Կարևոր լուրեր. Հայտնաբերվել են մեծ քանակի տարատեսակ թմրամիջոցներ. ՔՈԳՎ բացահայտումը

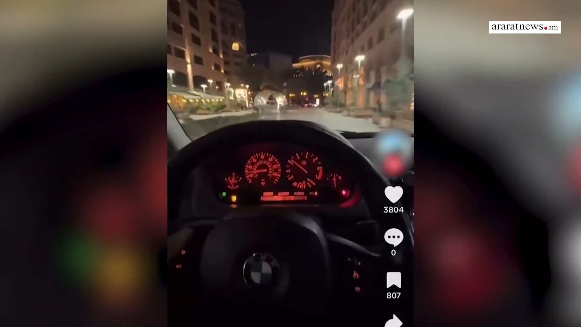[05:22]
31 սոցանցերում տարացվել էր տեսանյութ, որում բենվեի վարորդը բացայի տանհարգալից վերաբերմունք դրսևորելով հասարակության նկատմամ,
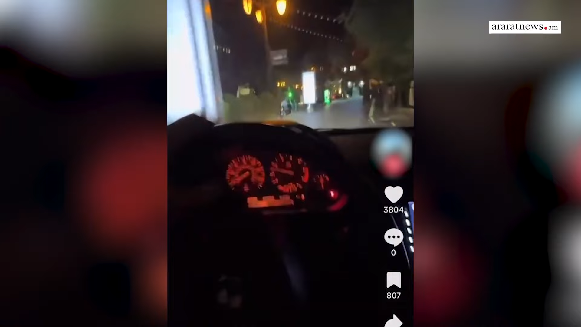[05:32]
նաև իրավական և բարոյական նորմերի նկատմամ ծուցադրական արհա� Համարական վերաբերմունք դրսևորելով, յուսիսային պողոտայում մեկենան վարել է հետիոտնի համար նախատեսված հատվացով։ Վոստիկանության կենտրոնական բաժնի ծառայողների ու մայրակաղակի պարեքների ձերնարկած համատեղ միջոցառումների արդյունքում պարզվել է,